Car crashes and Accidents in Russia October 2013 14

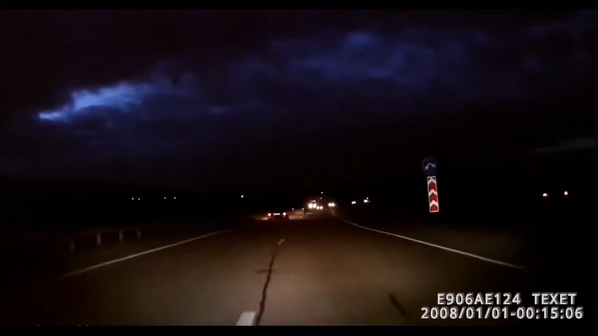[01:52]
Если не проедем, обратно вернемся. Охренеть. О, жесть. Тихо, тихо, тихо, тихо. Чуть-чуть в аварию не попали.